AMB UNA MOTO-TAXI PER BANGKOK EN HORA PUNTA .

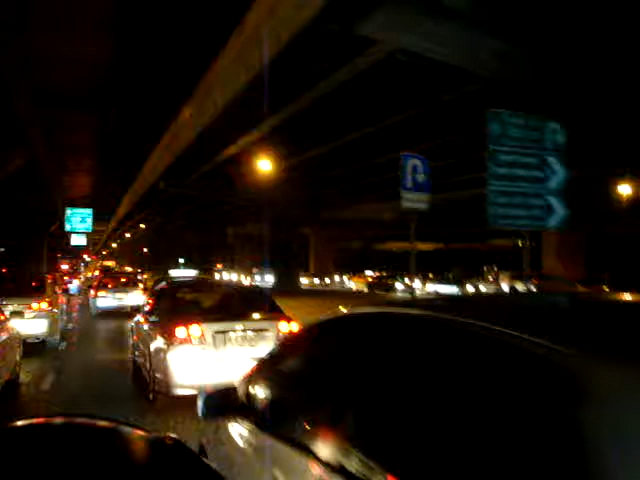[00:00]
Hola, estic pujat amb una moto, com veieu, amb un motorista d'aquests que són una mena de taxistes aquí a la ciutat de Bangkok, aquí a Tailàndia. Ara surto de treballar, avui és divendres, el vespre, hora punta, i estic anant cap a casa i estic fent el vídeo perquè vegueu el trànsit que hi ha i sobretot com condueixen els motoristes aquí a Bangkok. Vull dir, ara he hagut d'agafar la moto perquè si hagués agafat qualsevol altre transport públic a aquesta hora trigaria hores a arribar a casa.